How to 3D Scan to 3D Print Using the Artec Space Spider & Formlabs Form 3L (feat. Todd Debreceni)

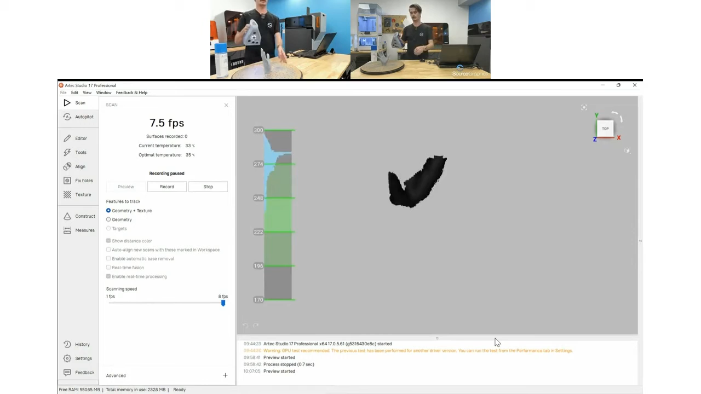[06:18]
i click the space spider once it's going to give me a preview of my object that i can scan you see as i get closer and as i get further
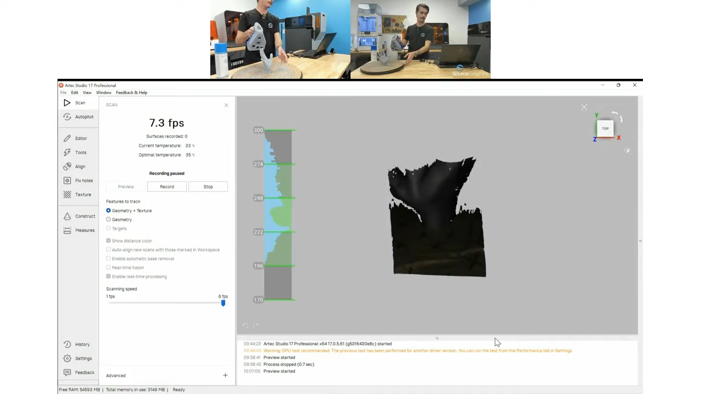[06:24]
it'll give me that bar on the side that'll tell me hey you're out of range and you're within range if i click it again it'll start scanning for me and stuff that's farther away is blue stuff that's closer is orangish red
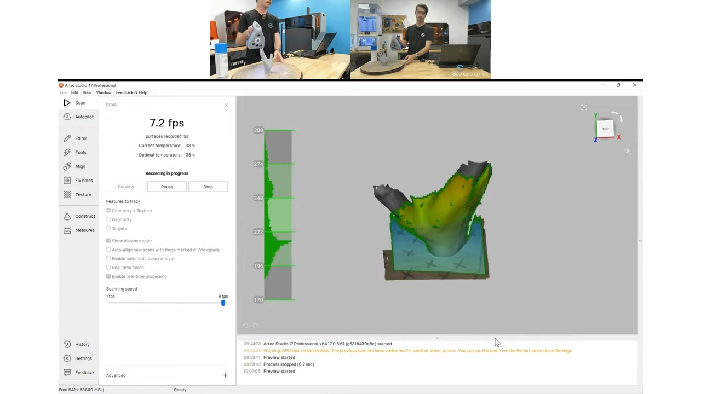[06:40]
so i want to stay in the green to tell me you know your scans good quality
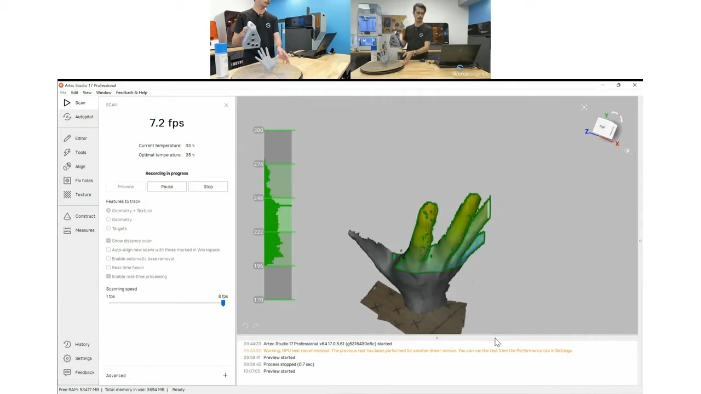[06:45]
and i'm just going to start working my way around the object making sure that i have pretty good coverage
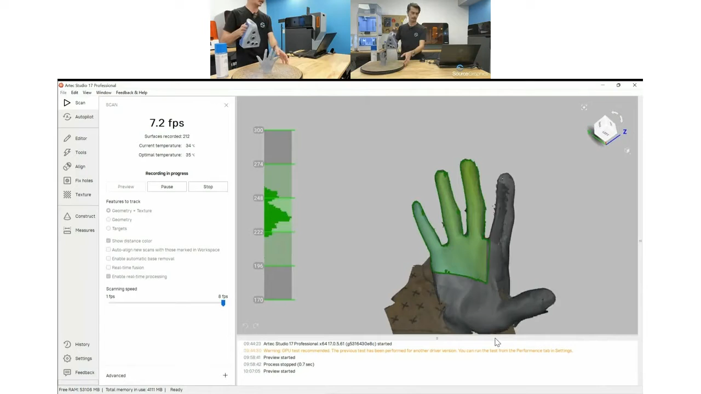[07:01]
match them up together but we're going to get the best we can and
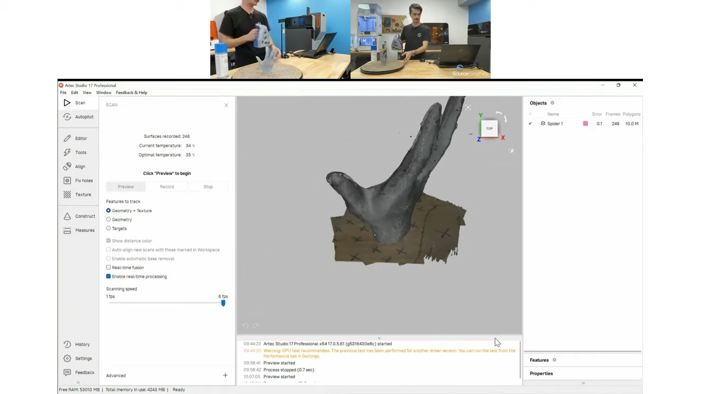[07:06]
go ahead and stop it there i'm going to really quick look around my object and say where are my pain
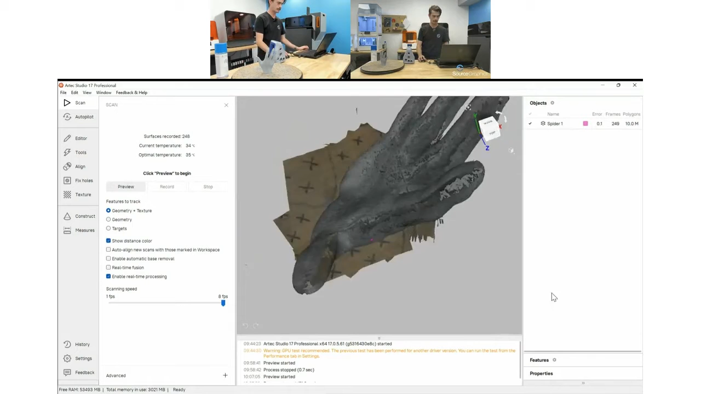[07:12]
points okay there on the thumb you know some of the fingers maybe a little back
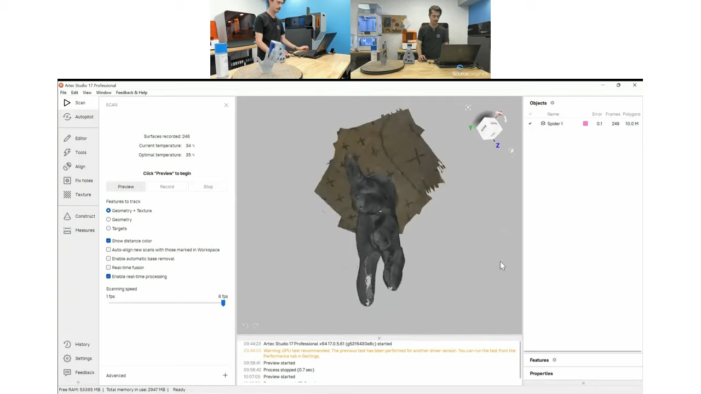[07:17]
here on the pinky so let's go ahead and just jump back in and
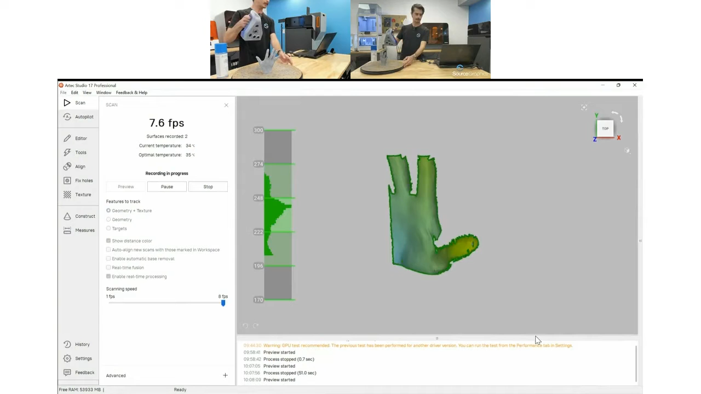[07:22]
i'll start re-scanning here i'm really going to focus on the fingers now especially you know inside of the thumb
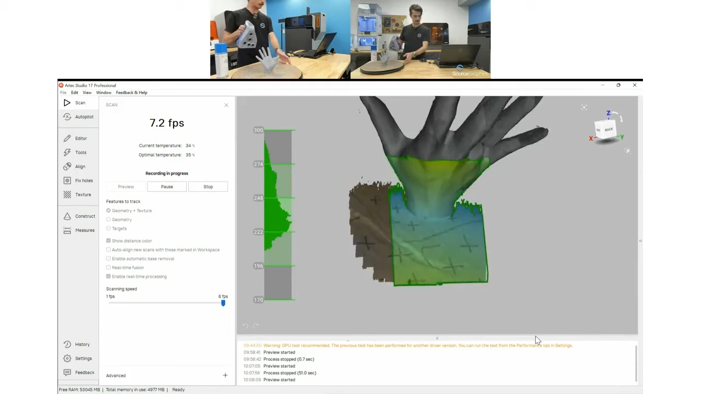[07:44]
inside of the thumb and i'll also give it some extra registration points so now we have two scans these can be turned on and off independently so that we can work on them piece by piece and actually you know now that i notice it i have a little bit missing down here as well on this side i don't think that information is there i'm going to turn the hand completely face down
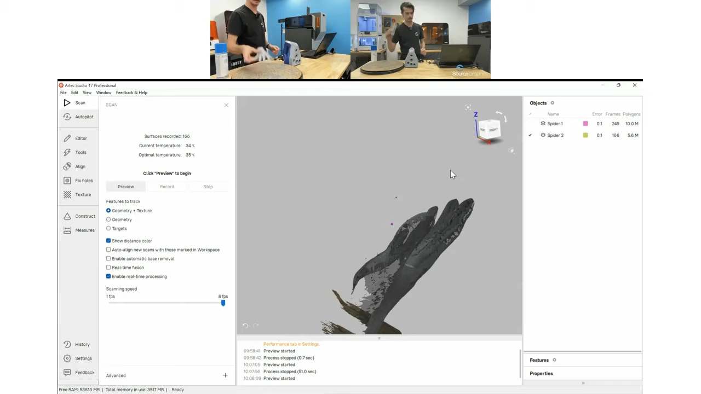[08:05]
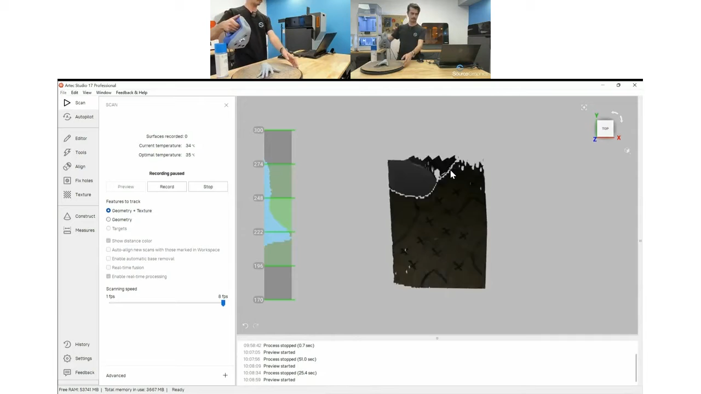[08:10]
and actually get another scan
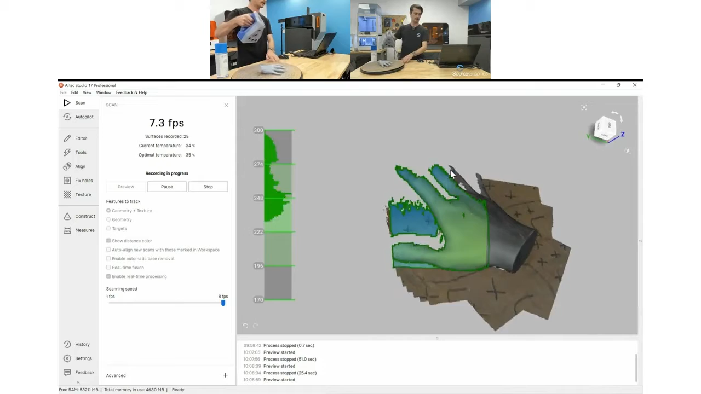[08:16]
it's one of the great things about our tech is if you notice you're missing something you can always just jump right in and add that information in it's quite a breeze
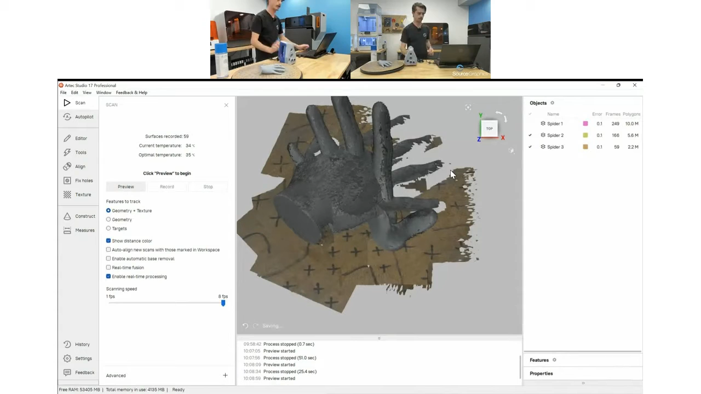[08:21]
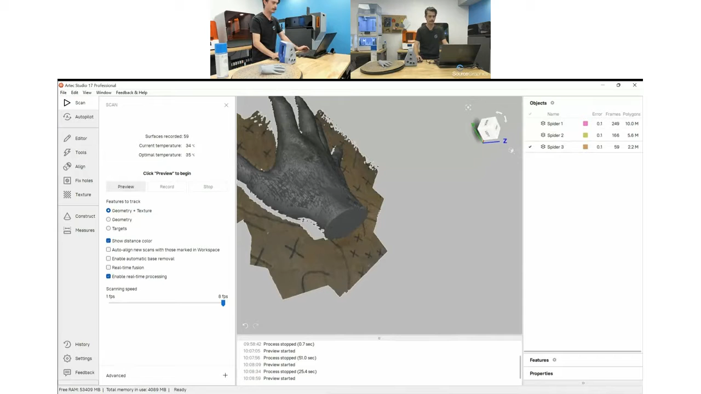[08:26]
so now we have all that the first thing i'm going to want to do is delete all my excess information that i don't really need um
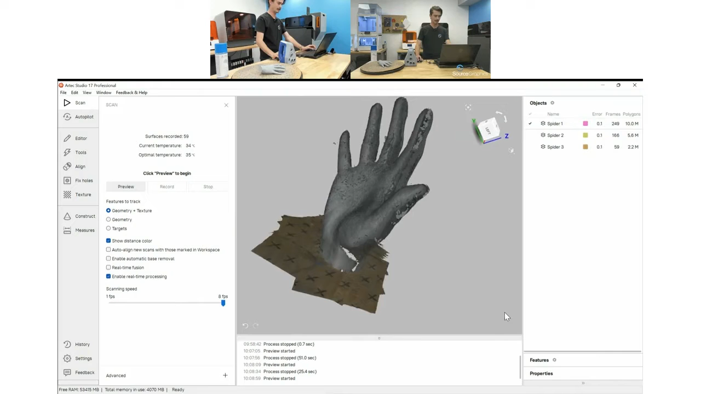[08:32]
that's probably going to be this base down here um my editor tool i have my eraser
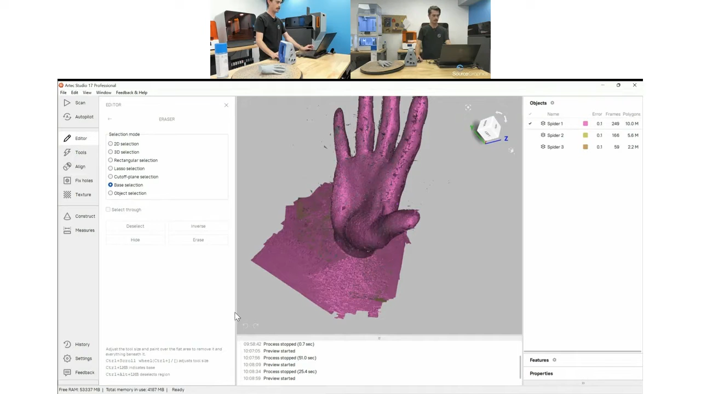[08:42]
favorite uh tool actually in the eraser is going to be my base selection it's an ai tool i'll highlight a little section it's
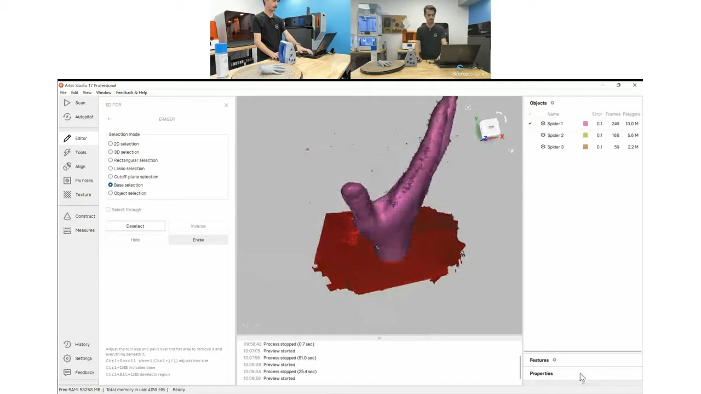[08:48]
going to automatically let me delete everything that it registers as the base